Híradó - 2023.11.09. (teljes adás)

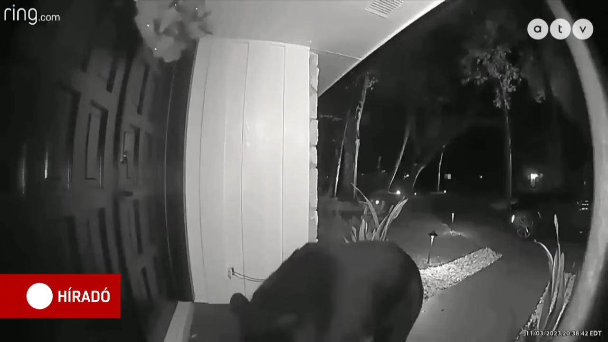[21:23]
Mire kiréptek volna az ajtón, egy szemfüles medve már lenyúlta, és olajra lépett. A honpon maradt orlandói család pedig csak az ajtó melletti kameráján nézhette végig a történteket.